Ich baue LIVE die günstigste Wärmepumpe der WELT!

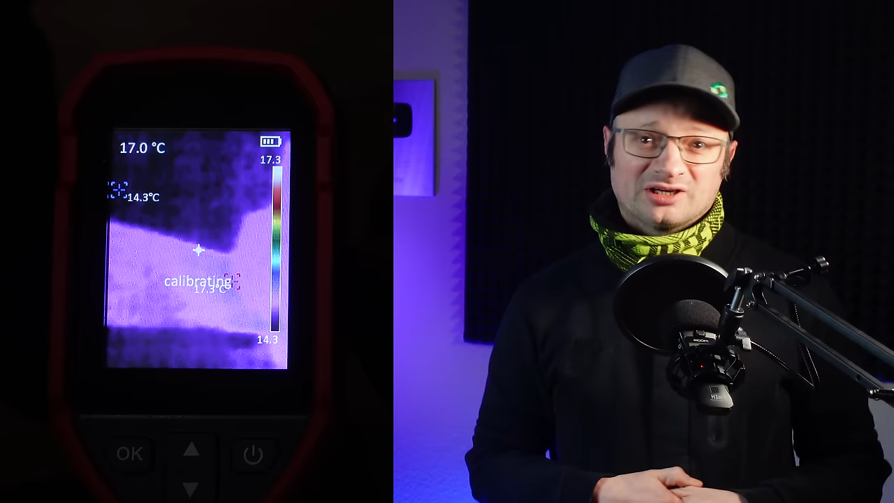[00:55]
On screen: spot 17.0°C
Wir haben jetzt hier ungefähr 15 Grad Lufttemperatur und ihr seht, der Ballon wird richtig warm. Der geht also auf über 24 Grad hoch, also wird um circa 8 bis 9 Grad wärmer durch die Dehnung. Okay, so weit, so gut.
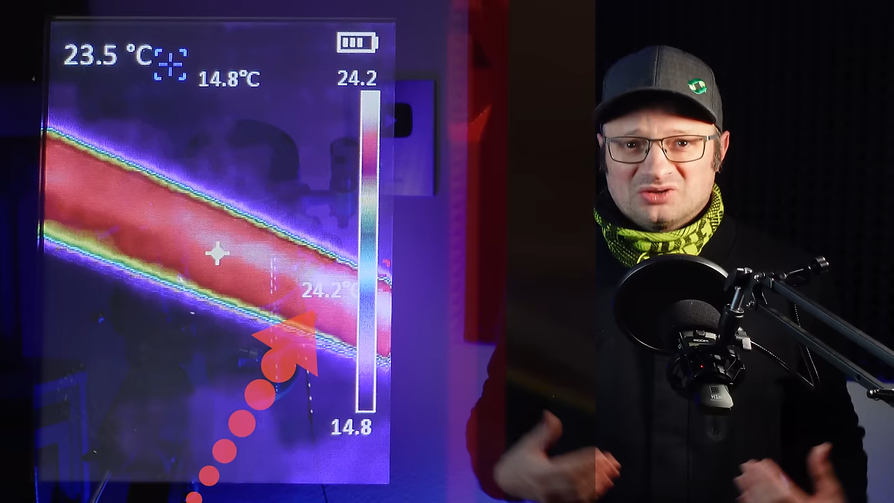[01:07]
On screen: spot 23.5°C
Erstmal eigentlich gar nichts Besonderes, da ich ja durch das Ziehen einfach mechanische Energie hinzuführe, also zuführe. Und die ein Teil davon scheinbar in Wärme umgesetzt wird. Das ist jetzt eigentlich nichts Besonderes in der Physik.
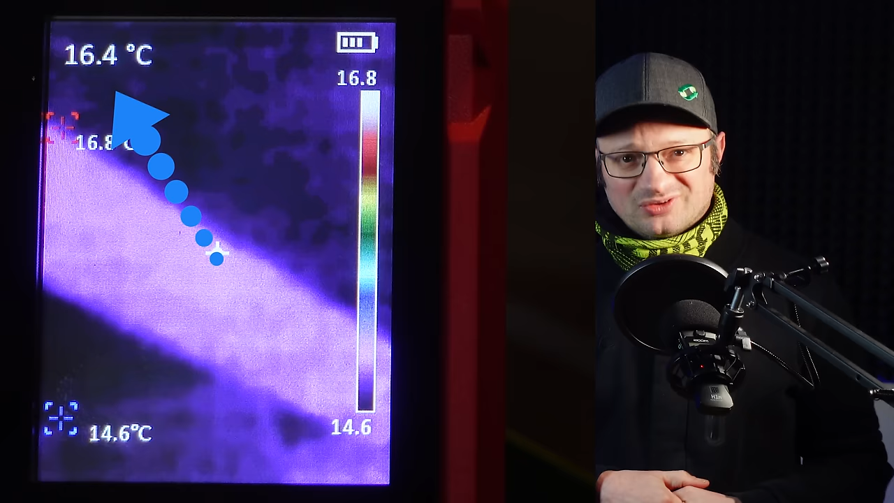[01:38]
On screen: spot 16.4°C
Und wichtig dabei ist, dass er noch dabei gedehnt bleibt. Also ich habe ihn immer noch unter Spannung. So und jetzt wird es halt krass. Und jetzt kommt eigentlich der spannende Punkt. Ich lasse den Ballon jetzt praktisch los. Also ich dehne den nicht mehr. Und was jetzt passiert, ist sehr wichtig.
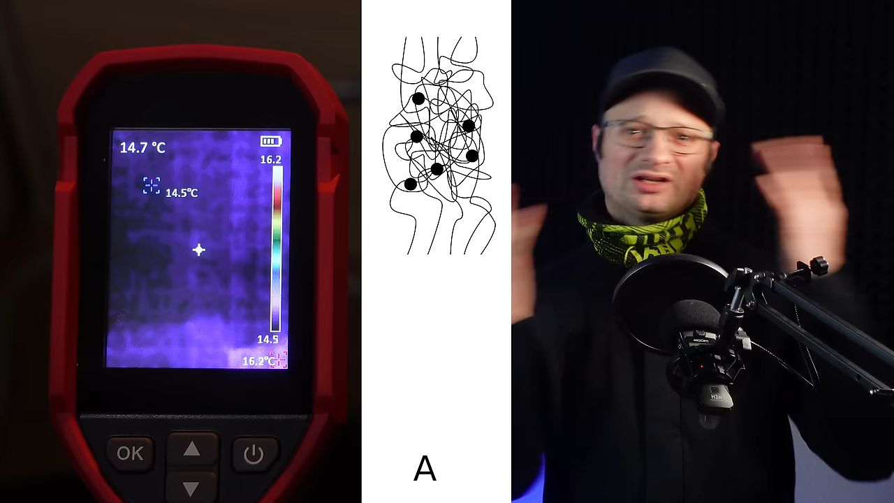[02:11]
On screen: min 14.5°C
Die Molekülketten des Ballons sind im entspannten Zuspann irgendwie ganz durcheinander und wild durcheinander gewürfelt. Seht ihr hier. Und ziehe ich den Ballon jetzt richtig stark auseinander, so ziehe ich die Molekülketten praktisch lang. Und die ordnen sich dadurch regelmäßiger an. Dabei wird Wärme frei und der Ballon hat seine gespeicherte Energie dann an das Zimmer abgegeben. Er hat dann also Energie in Form von Wärme abgegeben. Hat also tatsächlich insgesamt weniger Energie jetzt der Ballon. Und lasse ich den jetzt dann wieder in seinen Ursprungszustand zurück, so fallen die Molekülketten auch wieder in ihren Ursprungszustand. Und der Ballon hat ja bereits viel Energie abgegeben.
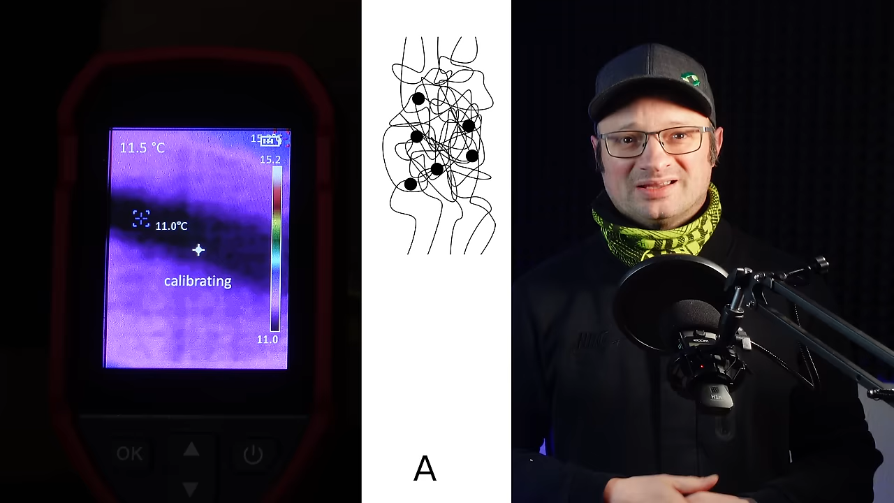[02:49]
Und dadurch fällt er dann wieder unter seine Ausgangstemperatur und kann wieder Wärme aufnehmen tatsächlich. Ja, und genau so kann ich Wärme transportieren oder Wärme pumpen. Und das ist eine Wärmepumpe. Ich zeige es euch jetzt aber nochmal im echten Experiment, damit ihr versteht, wie man so eine Wärmepumpe damit dann bauen würde.
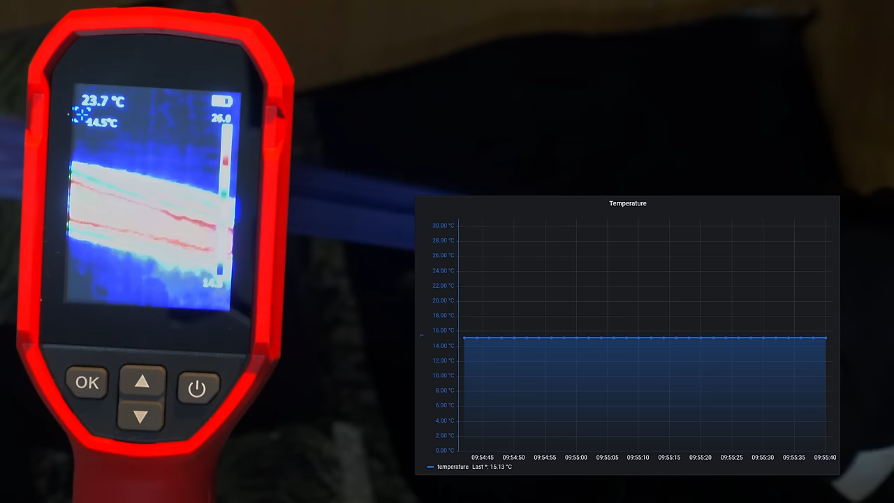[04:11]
On screen: spot 23.7°C
Unten rechts seht ihr die Temperatur im Inneren des Kastens. Und jetzt ziehe ich den Ballon lang und lasse ihn im gedehnten Zustand abkühlen. Dann lasse ich ihn wieder los und der Ballon kühlt dann wieder unter die Raumtemperatur ab. Den kalten Ballon stopfe ich jetzt in den Kasten und der Kasten kühlt sich daraufhin ab, wie ihr unten sehen könnt in der Grafik. Die Handschuhe, die ihr seht, die habe ich an, um den Ballon möglichst wenig mit meinen Händen aufzuwärmen, was natürlich auch ein Problem darstellen könnte in diesem Fall.
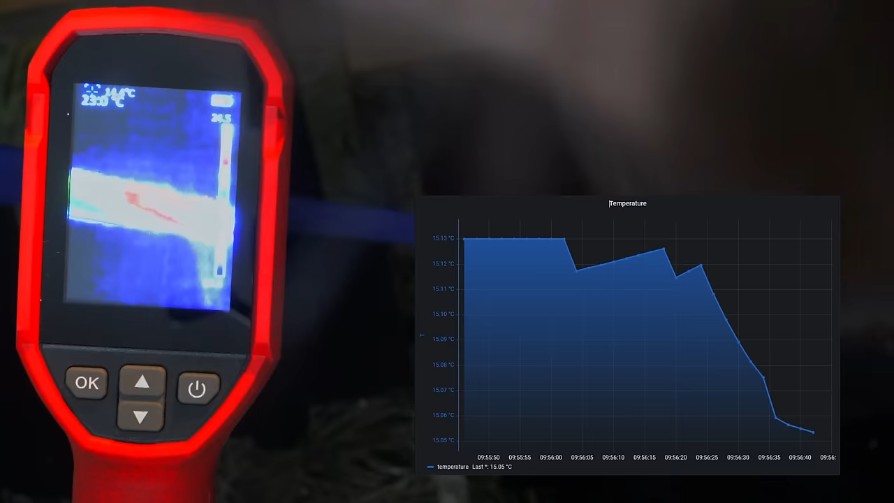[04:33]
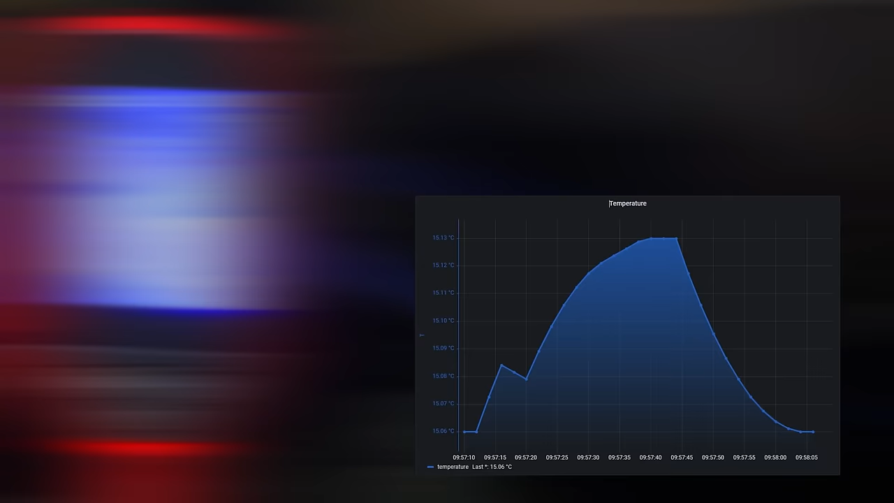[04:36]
Das Ganze nochmal von vorne und beim Herausziehen kommt natürlich nochmal warme Außenluft rein und die Temperatur zappelt dadurch etwas. Das kann man nicht verhindern, also mit dem einfachen Aufbau, den ich hier habe.
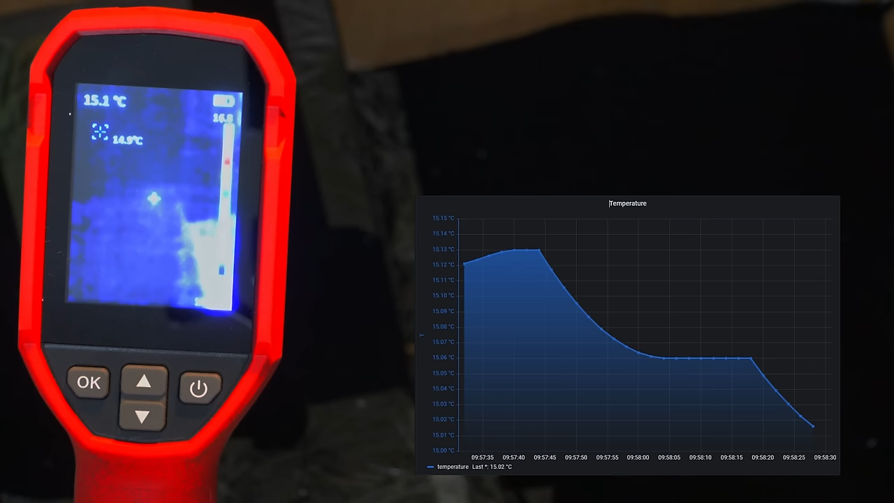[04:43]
Ich wiederhole den Prozess dann mehrere Male und ihr seht, wie jedes Mal die Temperatur sinkt. Ich pumpe so die Wärme, also in diesem Fall, aus dem Kasten in mein Zimmer tatsächlich, ja. Ich meine, der Kasten hat natürlich nicht viel Wärme, aber trotzdem, ihr seht, es funktioniert, er kühlt ab. Also es wäre quasi wie ein Kühlschrank.
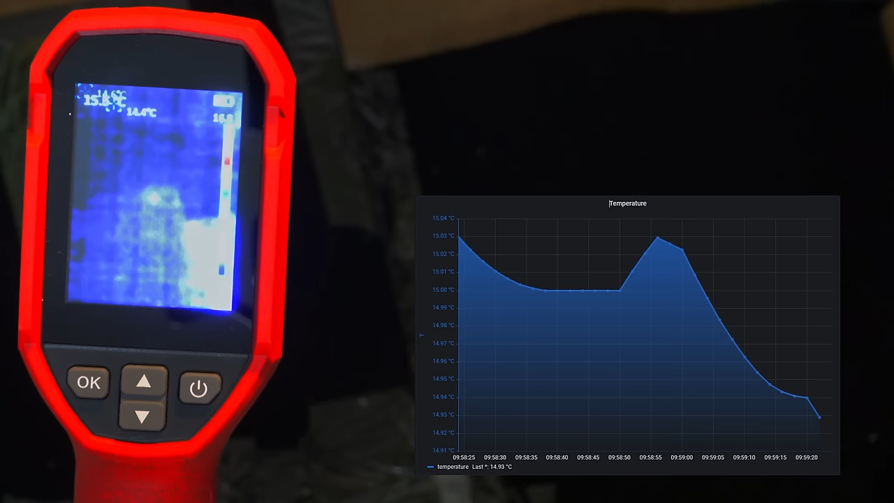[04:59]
Der Kasten wird jetzt kälter und das Zimmer ein ganz klein wenig Wärme, also das ist dann praktisch eine kleine manuelle Wärmepumpe.